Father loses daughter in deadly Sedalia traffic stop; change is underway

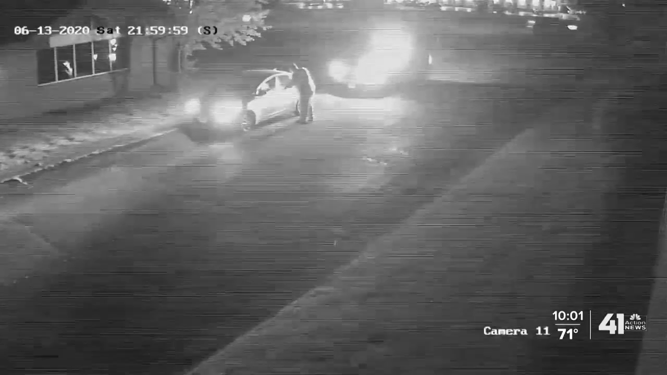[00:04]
The deputy says Fizer threatened to shoot him, so he fired his weapon.
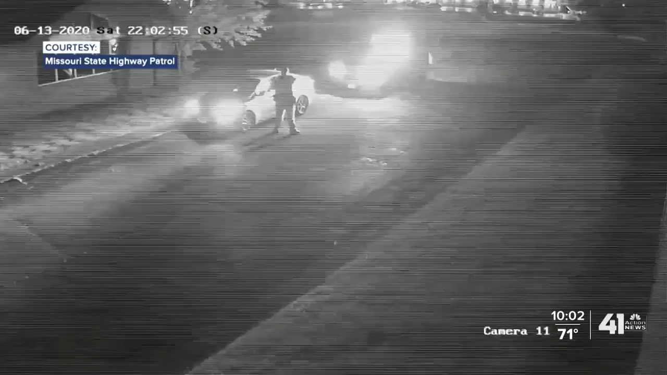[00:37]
The only video that exists of the fatal traffic stop shows the Pettus County Sheriff deputy trying to pull Hannah Fizer out of the car. And I know that little 140-pound-year-old girl was no threat to him. But it quickly escalates with the deputy firing his weapon five times, killing Fizer. No one renders first aid to the 25-year-old woman until paramedics arrive almost seven minutes later.